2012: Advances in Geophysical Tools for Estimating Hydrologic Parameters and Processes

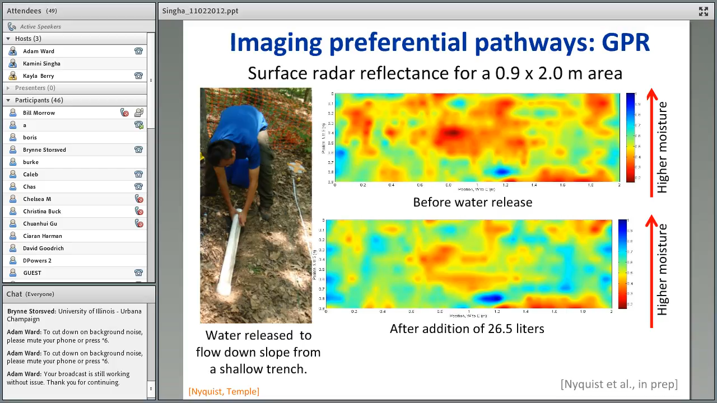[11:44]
contributing to the discharge that we measure within these streams so when you look at these surveys the pattern is is more or less the same but some areas show increased reflectivity which is indicating more moisture near the surface you could do similar work at a larger scale this is a nice example from Frederick Newat-Guyen who's at at the University of Liege